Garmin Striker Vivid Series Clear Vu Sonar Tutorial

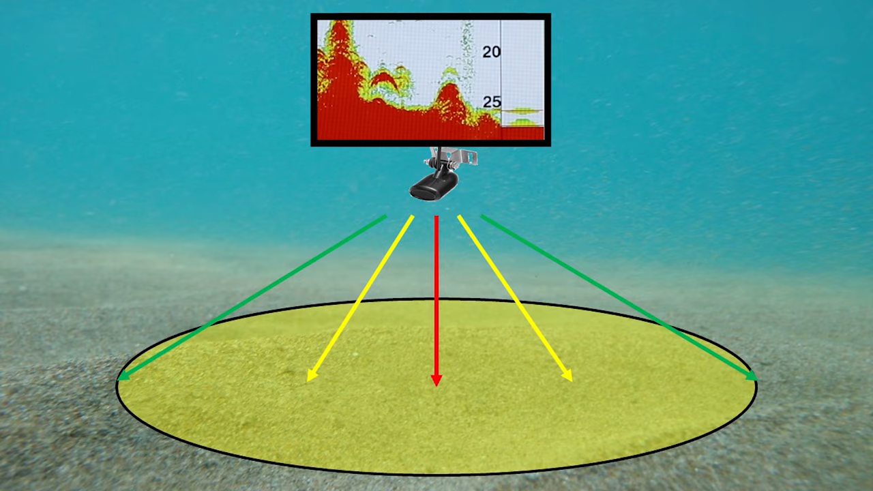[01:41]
As new information is relayed to your unit your screen will scroll from right to left
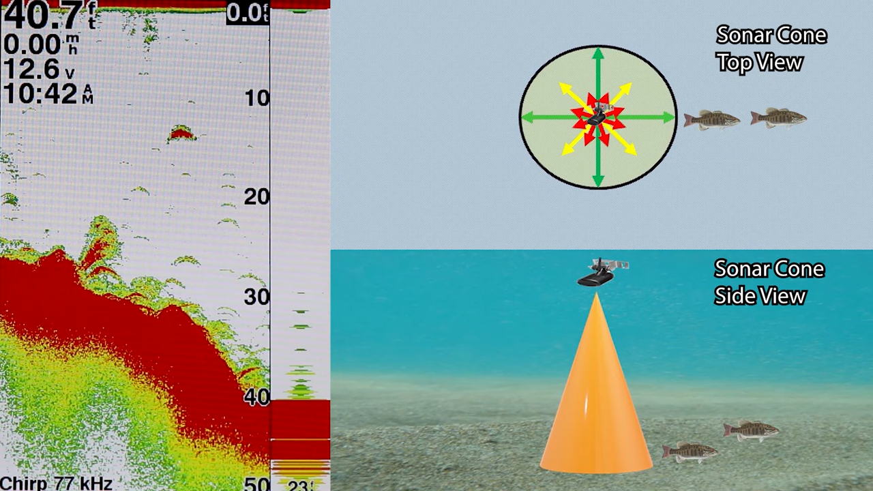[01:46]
On screen: depth 40.7 ft
with the newest information appearing on the right. With 2D sonar the area coverage is the shape of a 3D cone and selecting different frequencies will change the shape of that sonar cone.
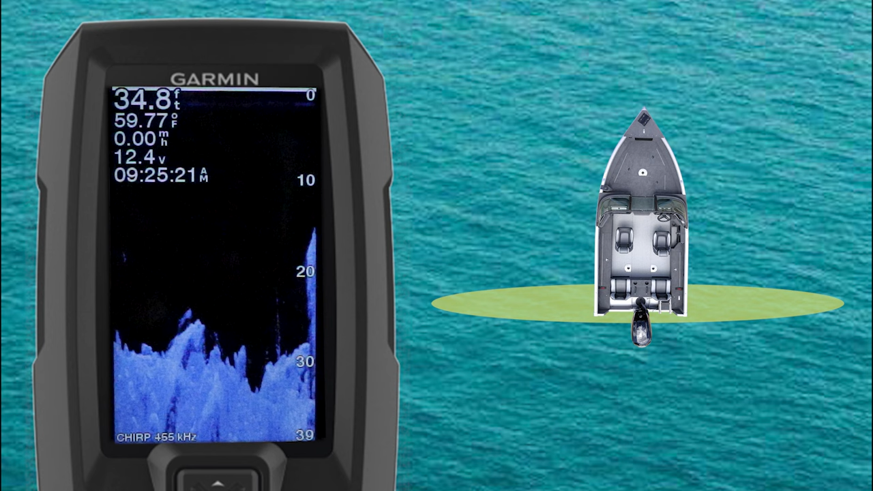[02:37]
On screen: water 59.77°F
Unlike 2D sonar's cone Clearview only is going to show you a small sliver of information beneath your transducer.
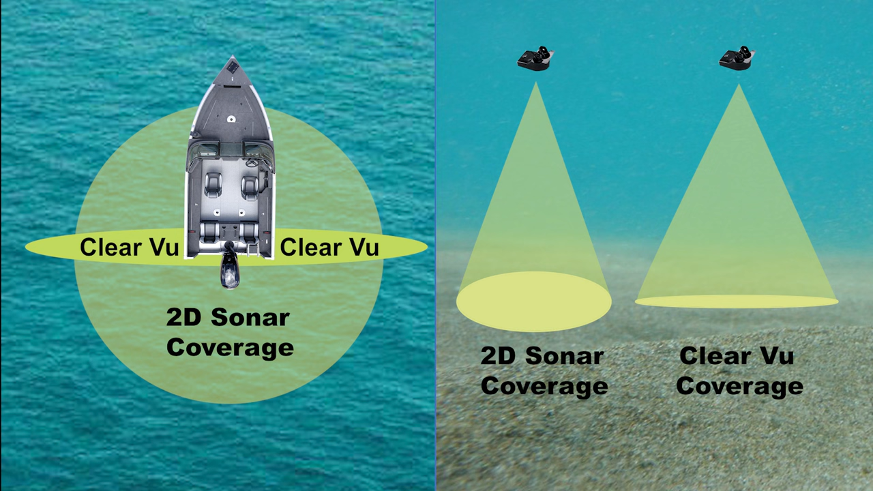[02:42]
However that information is extremely high in detail. These images produce a high resolution snapshot of the area
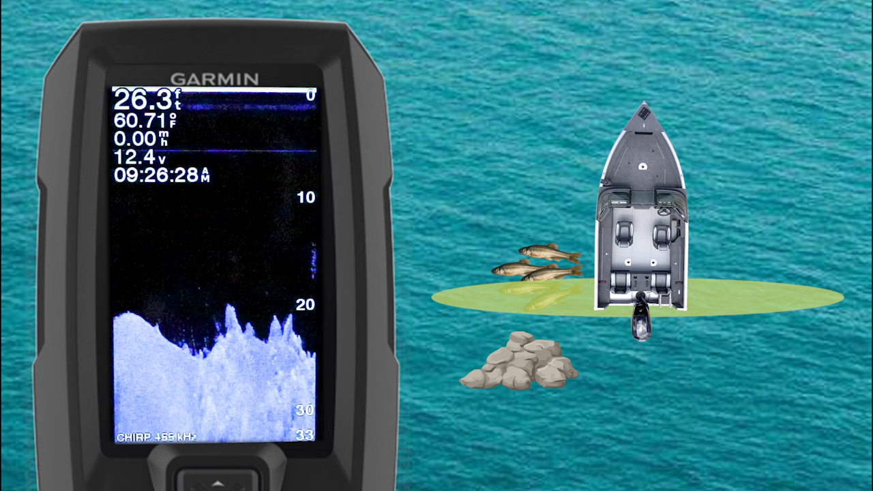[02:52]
On screen: depth 26.3 ft, water 60.71°F
beneath your boat or kayak and gives you the ability to see structure and fish with high detail and clarity. Reading Clearview sonar is similar to reading the traditional 2D sonar in that the
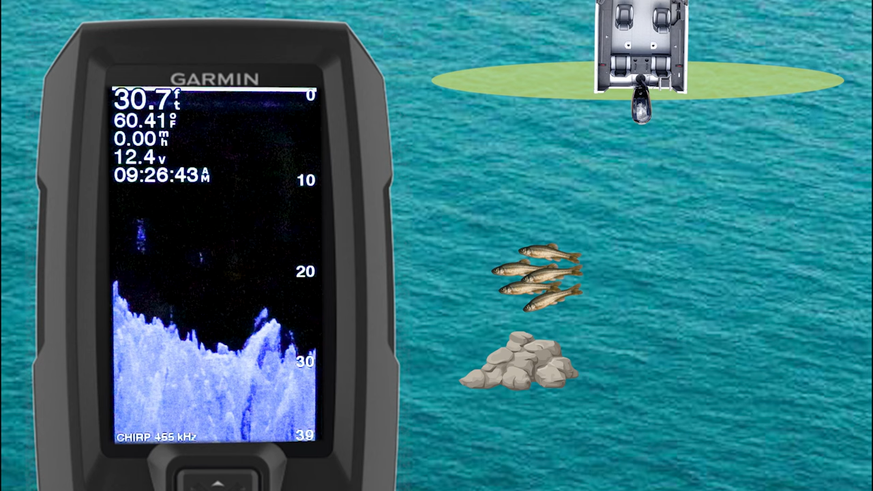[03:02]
On screen: depth 30.7 ft, water 60.41°F
images are going to scroll from right to left on the screen with newer information displayed on the right. Now let's look at some of the advantages and disadvantages of Clearview sonar. We'll start with the advantages.
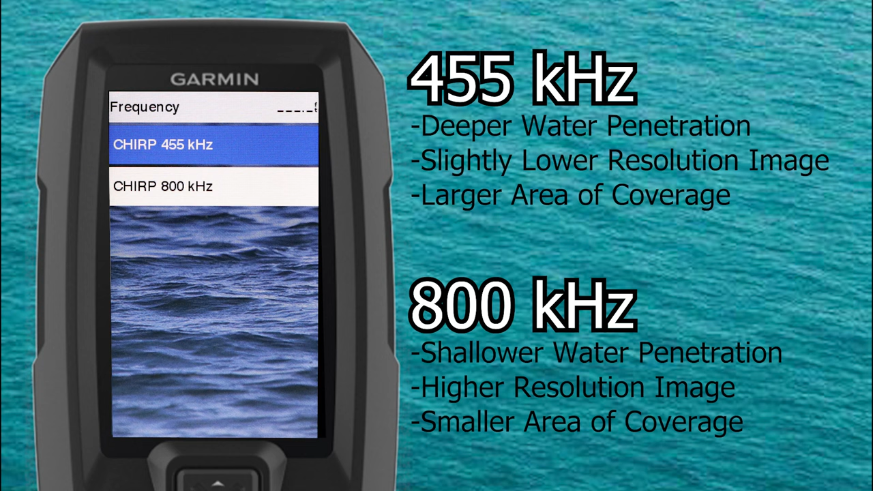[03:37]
The Garmin Striker Vivid for example, Clearview operates at an amazing 455k Hertz and 800k Hertz, well over double the frequency of normal 2D sonar. Clearview can be used as an additional tool to help you identify structure, fish, and bait clearly.
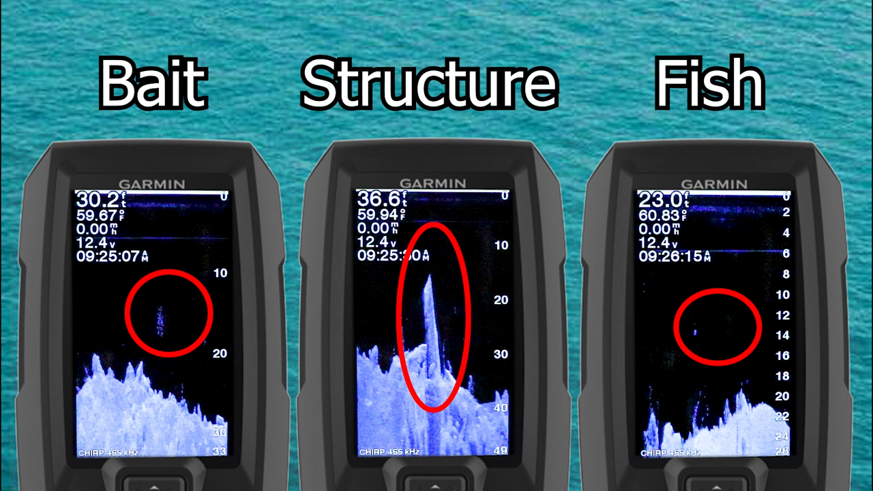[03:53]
If you look at the following images you can clearly see the definition and detail of the structure that Clearview provides. As you can see in this image the 2D sonar shows the structure is more of a mass and it's difficult to see the individual fish within that structure. However with Clearview that structure and those fish are more defined.
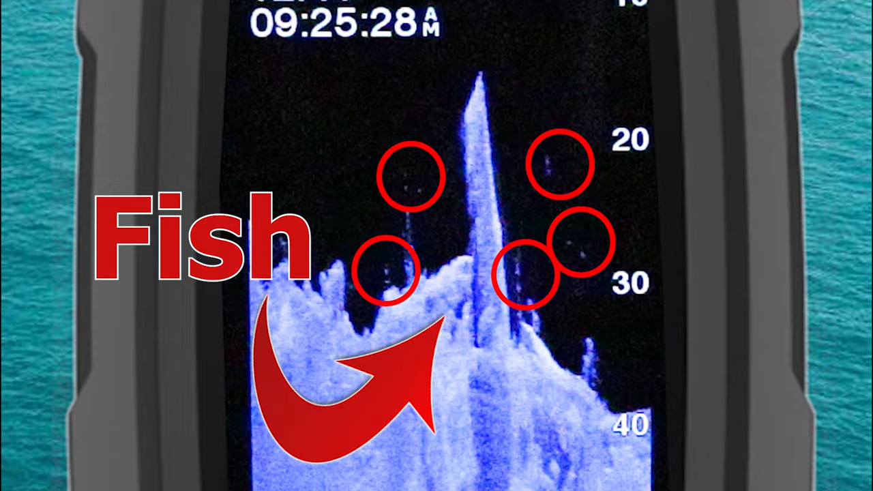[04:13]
The same is true when looking for bait balls which show up with more definition using a Clearview sonar. Now when seeing bait in open water both 2D and Clearview sonar work just fine.
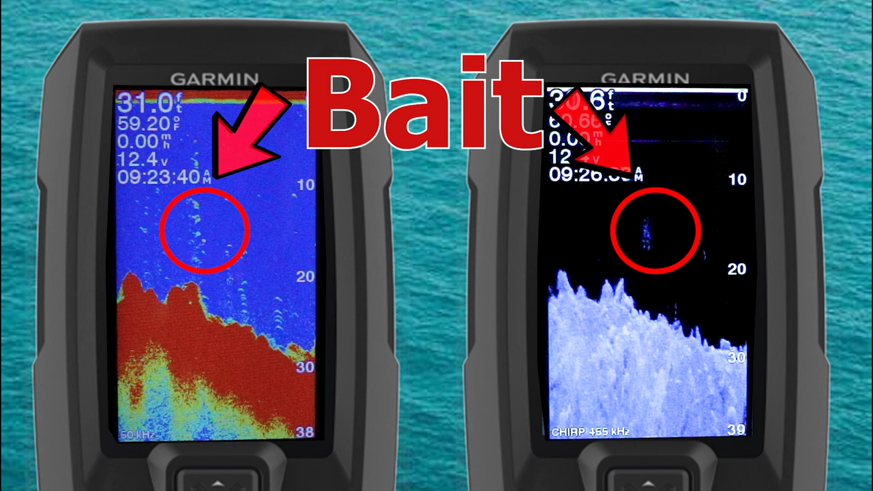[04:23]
On screen: water 59.20°F
But when that bait may be tight to cover or structure 2D sonar tends to miss the finer details. While Clearview is going to alert you to the presence of the bait on that structure.
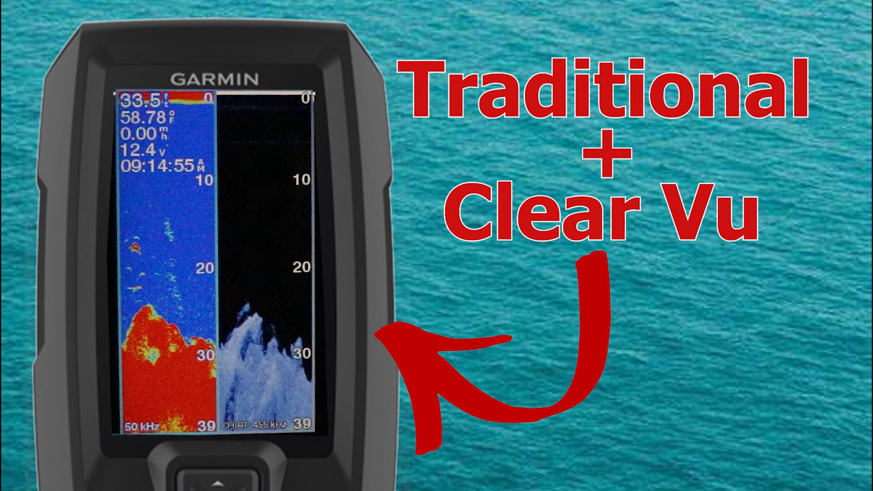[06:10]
On screen: water 58.78°F
Clearview sonar can be used in conjunction with 2D sonar to give an in-depth overview of the water column beneath and around your boat or kayak. Now I know I just said this was an advantage earlier so let me explain. 2D sonar as a combo screen is a powerful tool as you get to see the best of both worlds at the same time.
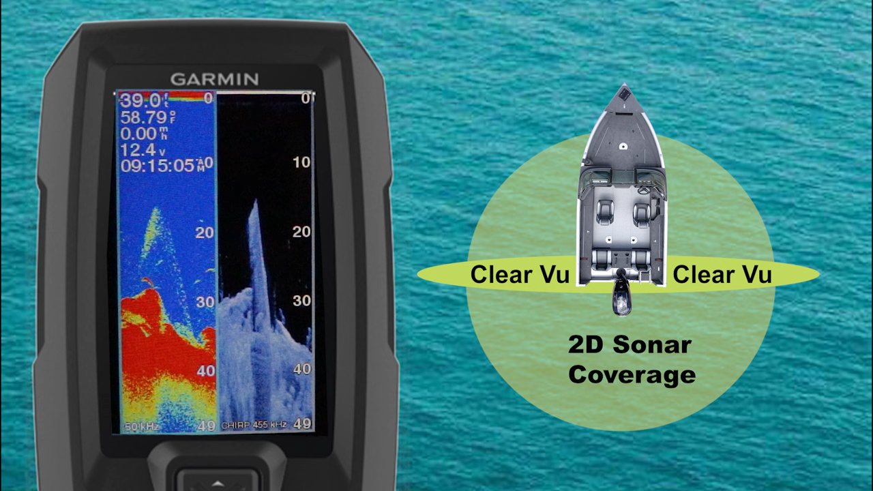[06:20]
On screen: depth 39.0 ft, water 58.79°F
And it's also a great way to operate your sonar. However if you have a smaller screen that's split between traditional sonar and Clearview it can be difficult
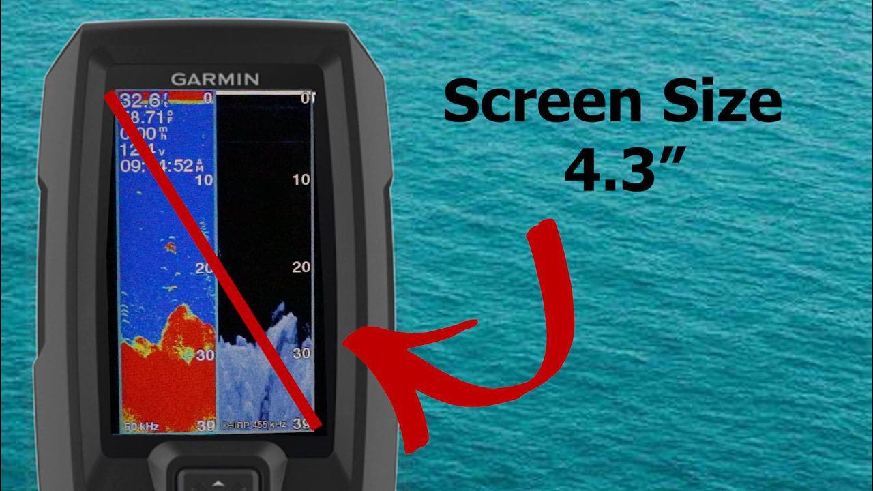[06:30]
to make out some of the small details of fish that would be more visible on a larger screen.
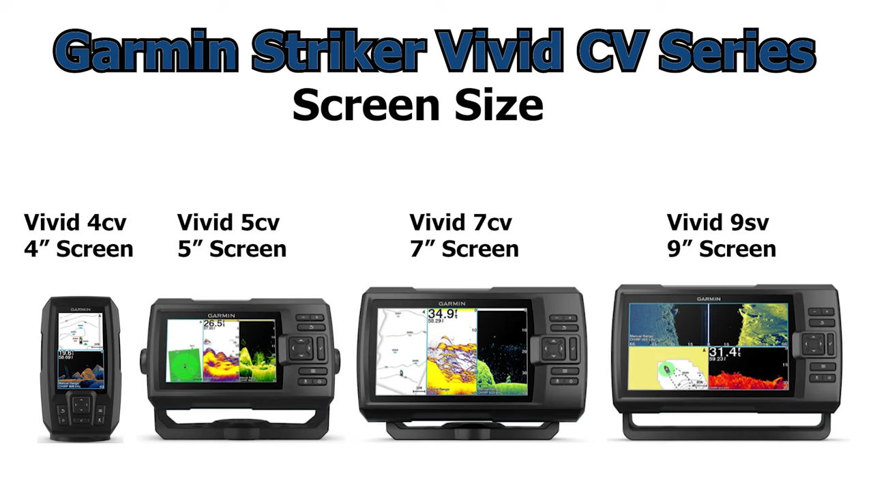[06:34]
Clearview just like the side viewing sonar and even the newest LiveScope equipped units benefit from a larger screen in my opinion to give their full potential. Now there's a lot of variables such as your eyesight, lighting conditions, and distance your fish finders mounted from your face. that will all play a role in determining which screen size may be best for you.